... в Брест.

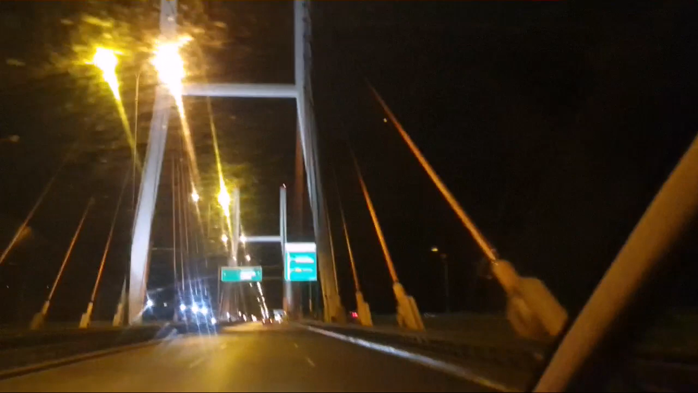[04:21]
Красивый. Лодичка. Не видно лодички. Вот она, граница.
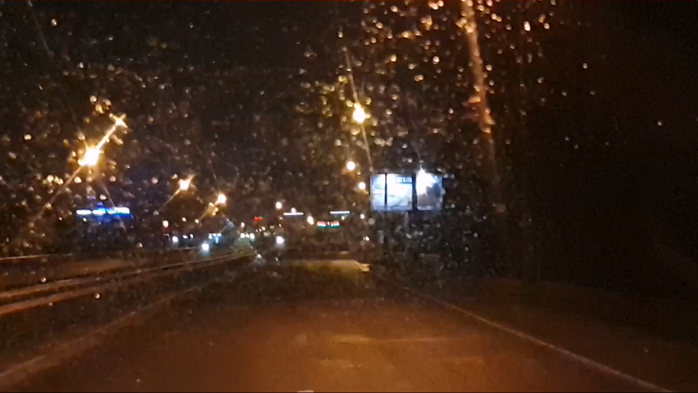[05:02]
Здравствуй, Брест. У-у-у. Эй, Белочки мои. Встречает меня дождиком.